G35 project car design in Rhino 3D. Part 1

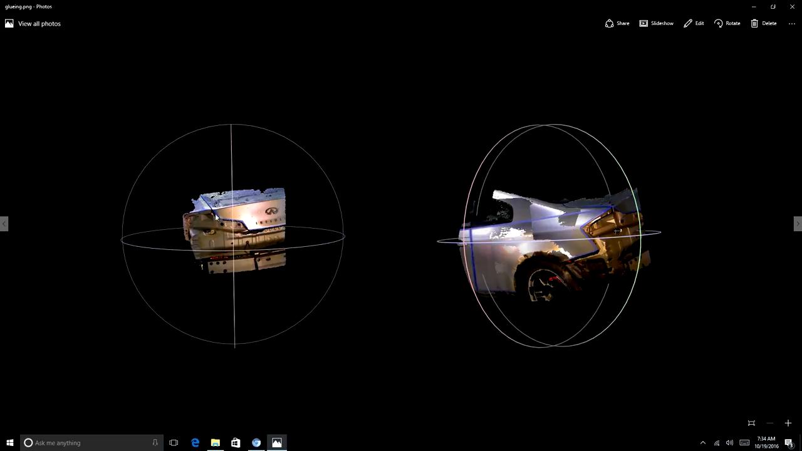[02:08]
These are actual scans that I did of the car and these are in MeshLab and I'm stitching the parts together.